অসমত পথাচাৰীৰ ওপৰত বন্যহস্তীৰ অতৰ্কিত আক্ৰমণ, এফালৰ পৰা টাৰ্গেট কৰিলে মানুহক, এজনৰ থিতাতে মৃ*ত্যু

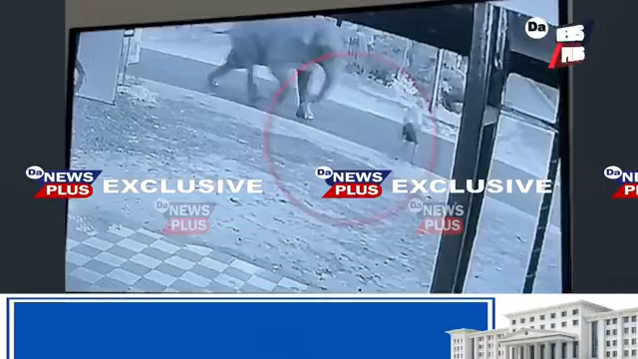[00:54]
আমি দৃশ্য দেখাইছো কেনেদরে হাতিটোয়ে কেনেদরে চুচা লৈ আহিছে, কেনেধরনের খেদি আহিছে,
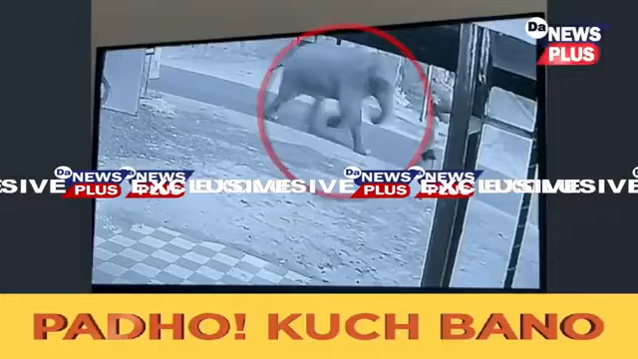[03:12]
সিসিটিভিত বন্দী হয়েছে সমগ্র দৃশ্য, কিমান ভয়ঙ্কর আসলে সে কেন আক্রমণ করেছে সেই দৃশ্য সিসিটিভিত বন্দী হয়েছে,
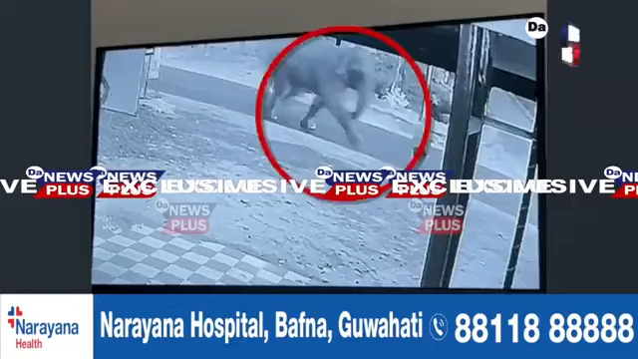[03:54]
আর সেই ভিডিও আমি দেখাবলে চেষ্টা করছো এই মুহূর্তে, সিসিটিভির সমগ্র দৃশ্য আবদ্ধ হয়ে পড়েছে।